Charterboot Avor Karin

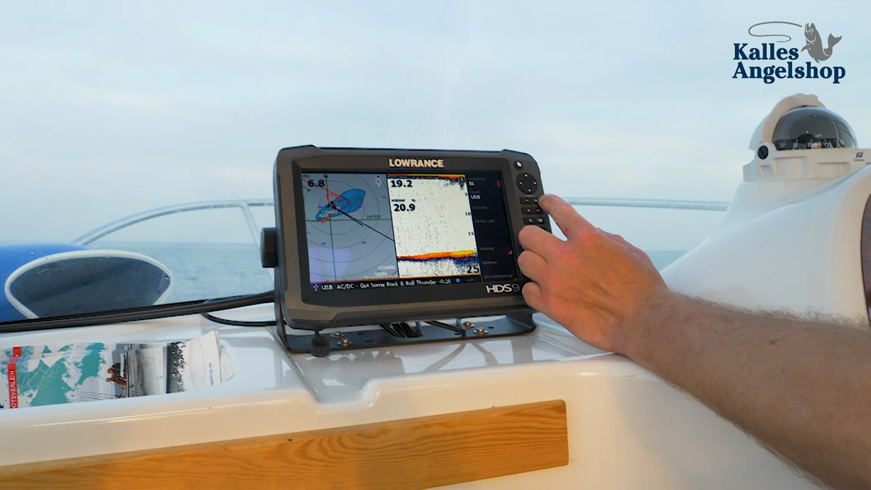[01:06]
Ja, wir haben drinnen zwei Monitore verbaut mit einem GPS-Kartenplotter und mit einem digitalen und mit einem analogen Echolot.